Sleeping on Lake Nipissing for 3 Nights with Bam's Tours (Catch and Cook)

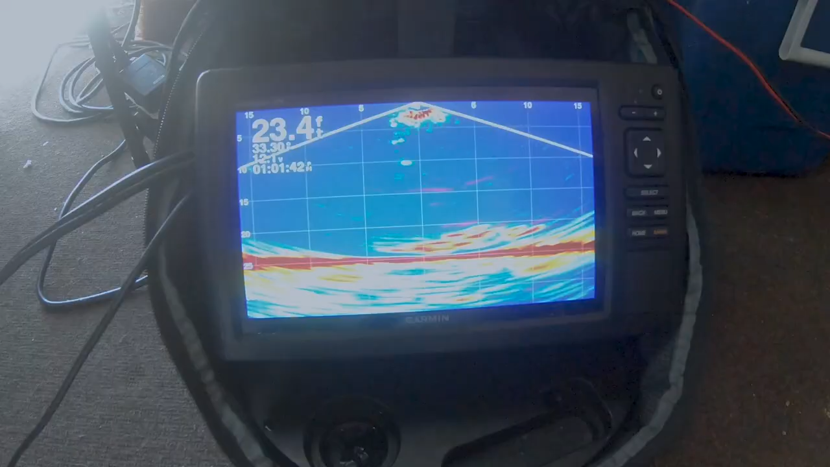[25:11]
On screen: depth 23.4 ft
But our screen, my screen's full. Yeah, there's like so many of them.
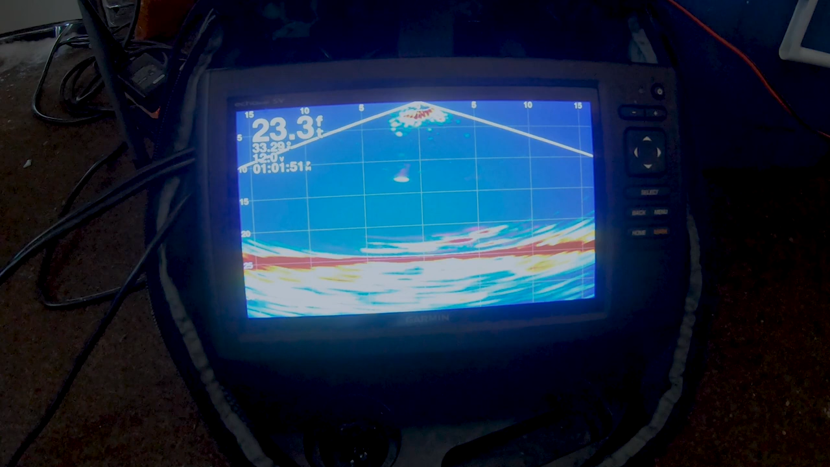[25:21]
On screen: depth 23.3 ft
No, ahead. I don't even know where I am. Oh! That's a jumbo! Yeah, baby!